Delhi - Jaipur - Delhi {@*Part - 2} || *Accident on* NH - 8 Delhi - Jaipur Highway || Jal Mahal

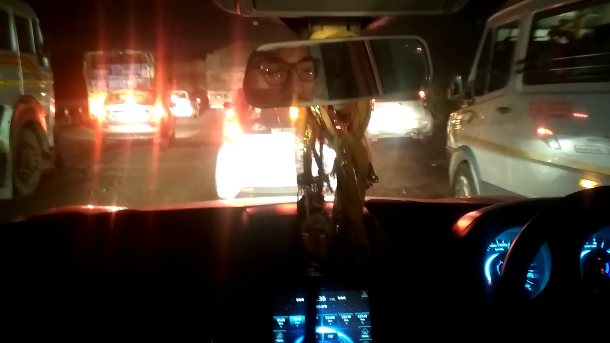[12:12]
लोग राइड में मुट रहे हैं मैं बीच आली लेन में हूँ ओ हो जैसी कि आप देख सकते हैं तो इसले हम सबको राइड मुणना ही पड़ेगा